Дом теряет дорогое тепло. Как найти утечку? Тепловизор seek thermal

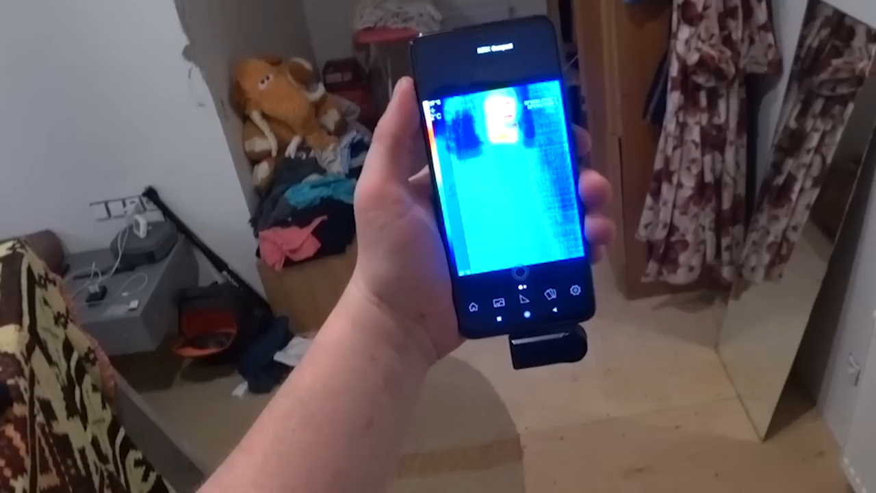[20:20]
И в радиаторе у нас сейчас 38 градусов. Что могу сказать, друзья? Я еще изучаю только этот аппарат. Но уверен, что он много пользы мне принесет в дальнейшем, когда я буду чуть лучше в этом разбираться.
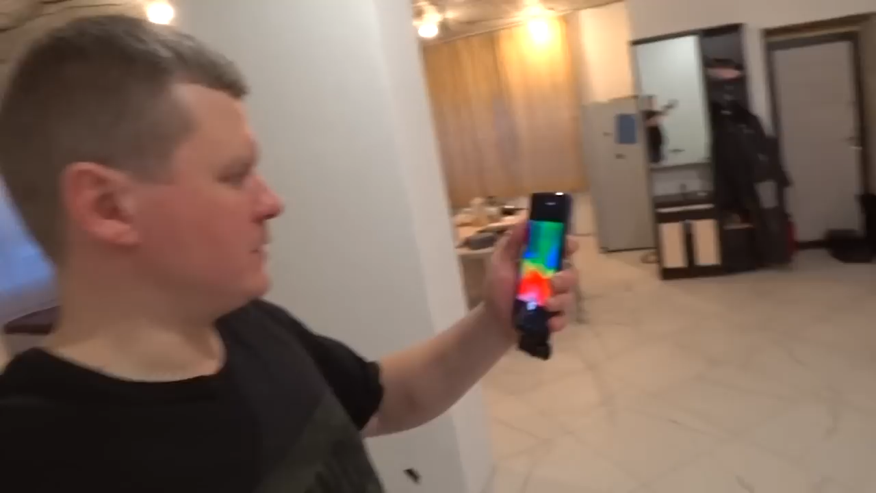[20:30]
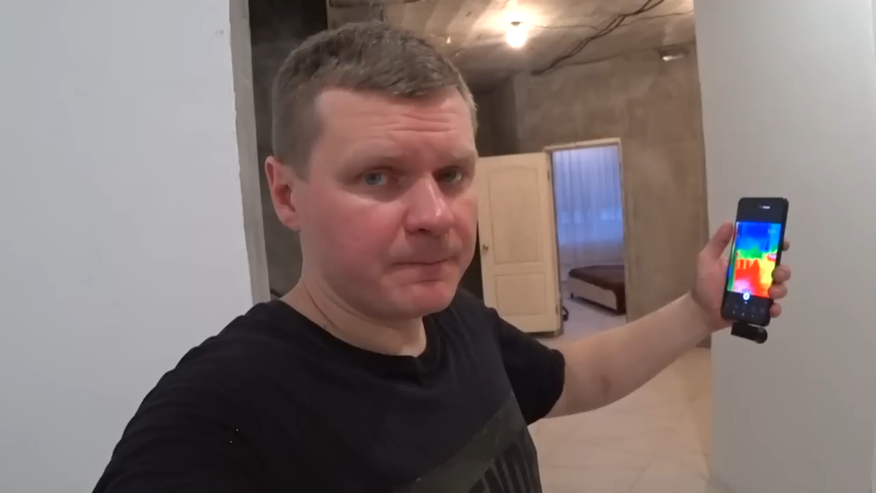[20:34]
Во всяком случае, я уже благодаря этому определил свои проблемы на кровле. Определил вопрос, что мне надо с дифами разобраться на этаже. Потому что что-то там непонятное. Я вскрою коробку и посмотрю. Еще знаете какой момент? Хочется все-таки в тайге попробовать взять его в лес на охоту.
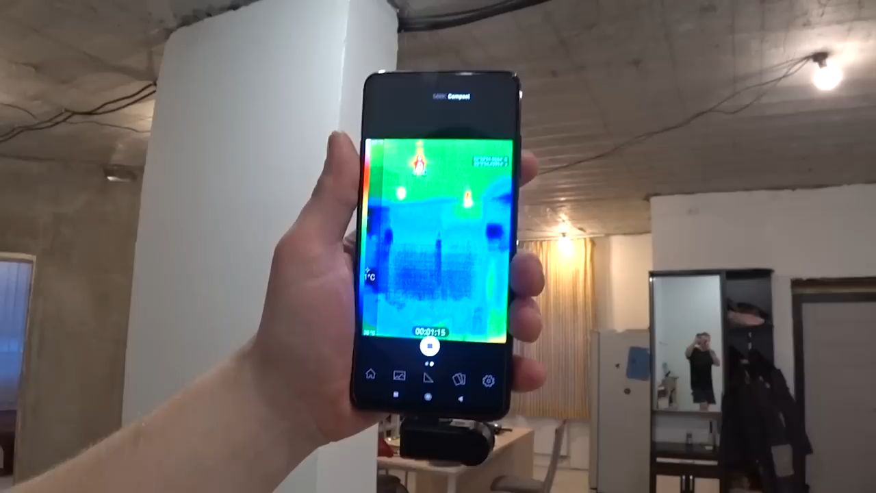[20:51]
Посмотреть в полях животных очень даже хотелось бы. Вот смотрите. Если бы сейчас пол у нас не был горячий, то мы бы на стуле с вами обнаружили бы кота.